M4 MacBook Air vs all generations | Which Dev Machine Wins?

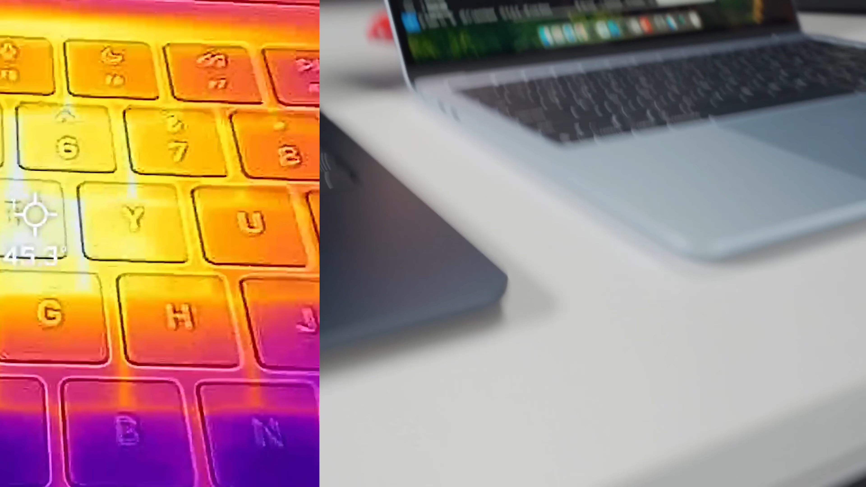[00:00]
The M4 is a lot warmer, huh? The M4 MacBook Air has finally come out.
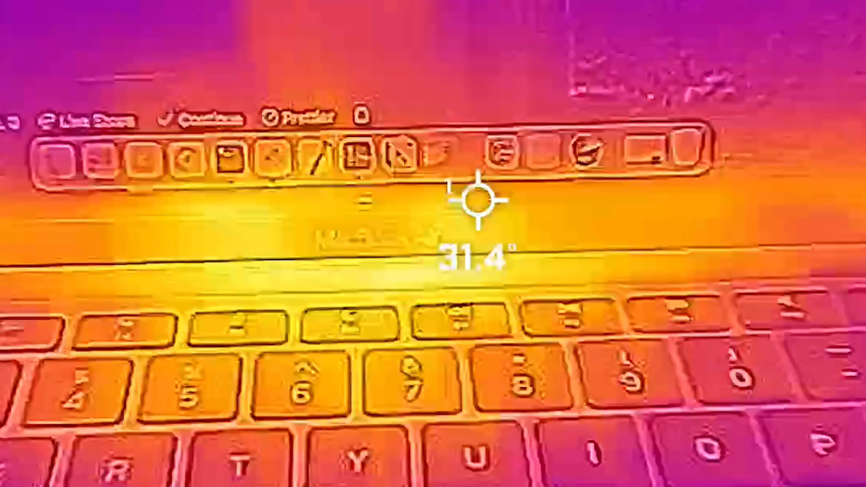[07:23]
Now, while this is running, it's interesting what happens with the temperature. Here's MacBook Air M1, 32 degrees, and on the M2, we're up to 35. On the M3, 36, almost, oh, 38.
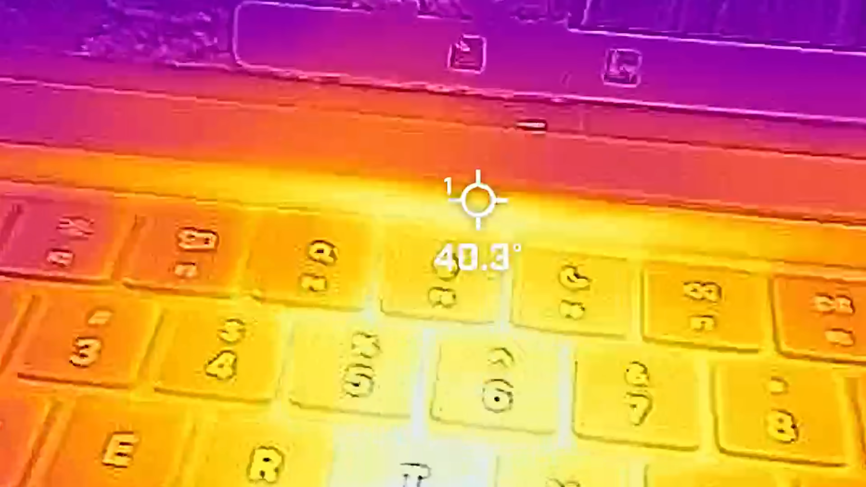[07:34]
Wow, 39 and 40. Even 41.
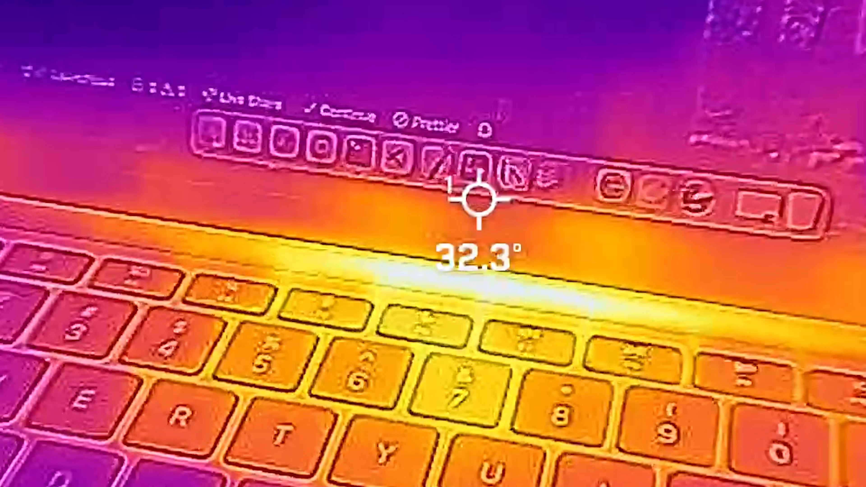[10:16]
Now, if we check the temperature now, 35 on the M1,
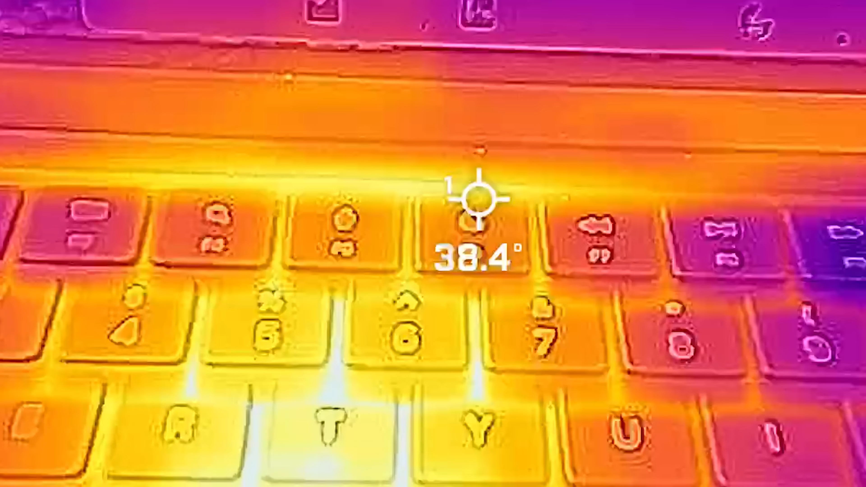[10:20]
we got up to 38 on the M2, 39.
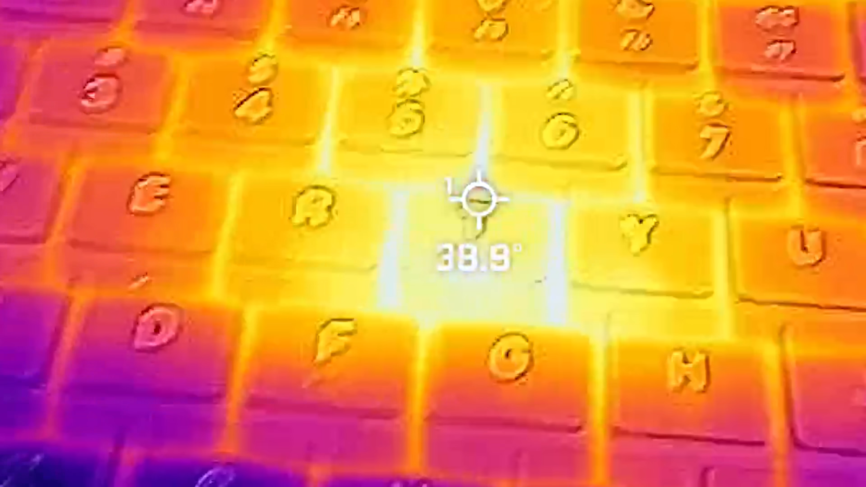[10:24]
We're over here at 38, 39 on the M3, and, oh, 43 on the M4. Oh, up to, up to 45 and 46 I saw.
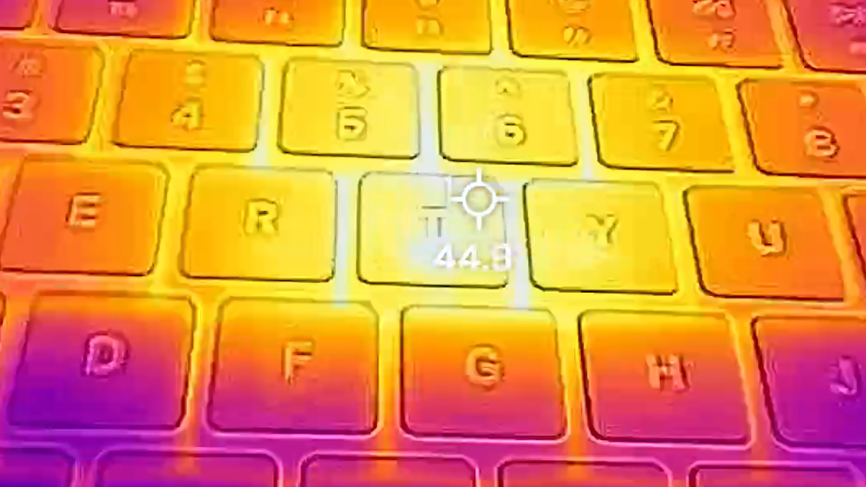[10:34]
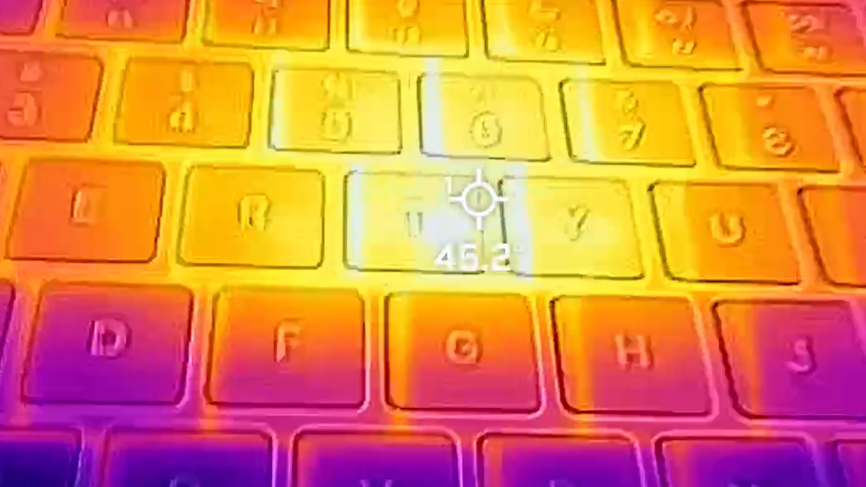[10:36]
The M4 is a lot warmer, huh?